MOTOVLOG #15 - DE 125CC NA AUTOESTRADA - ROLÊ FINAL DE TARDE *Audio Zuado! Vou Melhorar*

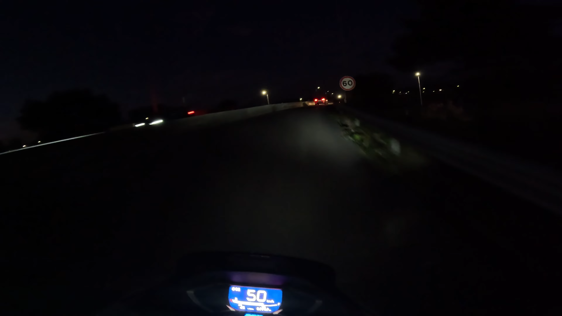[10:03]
E aqui praticamente eu estou em casa, né, galera? Tem uma plaquinha de turismo rural ali na frente, ó. Vou virar à esquerda, né, galera? Ali, ó, turismo rural à direita. Nós vamos aqui pra árvore.